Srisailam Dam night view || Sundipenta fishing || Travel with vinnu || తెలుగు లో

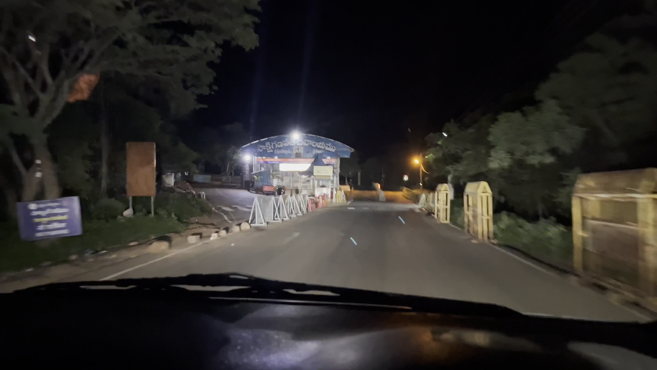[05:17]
ఆల్మోస్ట్ 11 అవుతుంది. సాక్షి గణపతి దేవాలయం నిర్మాణం క్లోజ్ అయిపోయింది కూడా.
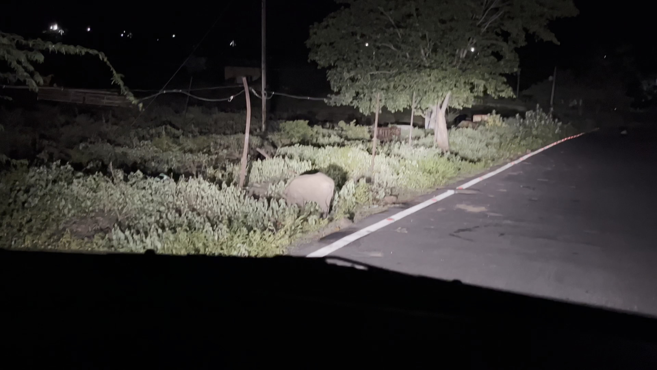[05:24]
ఇప్పుడు ఇప్పుడే అడిగిపోయింది, అడ్డం వచ్చింది కారుకి, ఎదురుగా అడ్డం వచ్చింది. సడన్ లా నేను ఆపేసిన, కొంచెం అయితే క్రాష్ అయ్యి ఉంటాను అనమాట.